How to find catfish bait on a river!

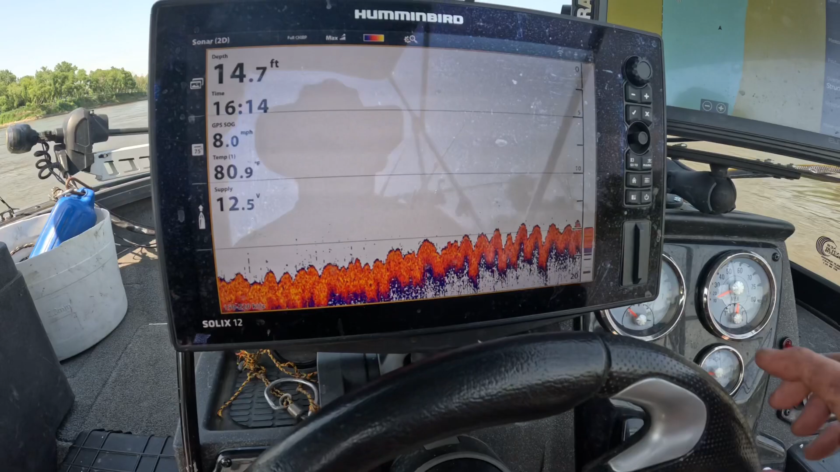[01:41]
On screen: depth 14.7 ft, water 80.9°F, speed 8.0 mph
So you can see nice big humps here, and what'll happen is those fish will get right behind those humps to get a little bit of break from the current.
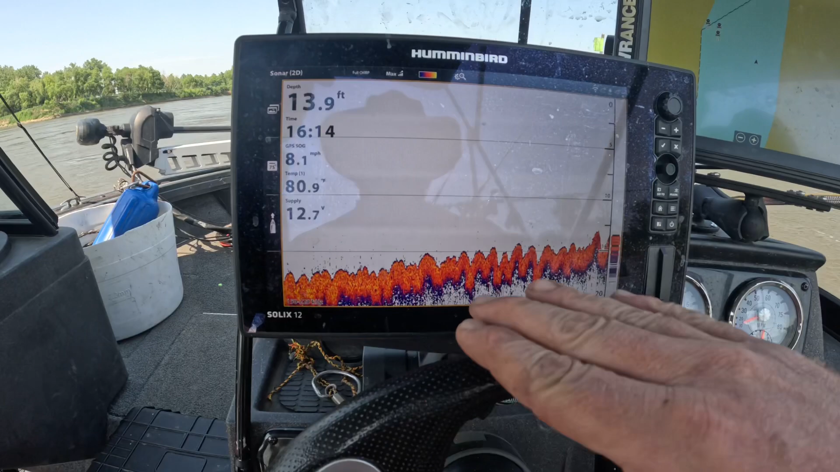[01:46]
On screen: depth 13.9 ft, water 80.9°F, speed 8.1 mph
The bigger the humps, the better. This is one of our good areas.
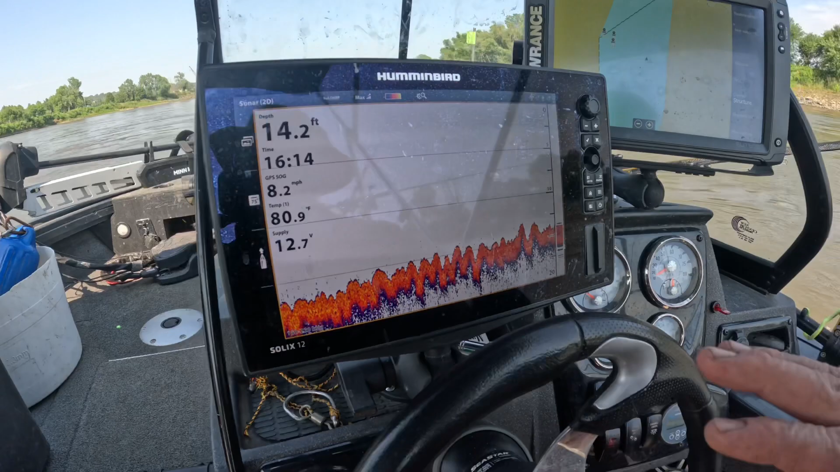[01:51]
On screen: depth 14.2 ft, speed 8.2 mph
The other thing that you can look out for is you can actually, when you're riding down the river, you can actually feel the waves, and it coincides with the ridges on the bottom of the river.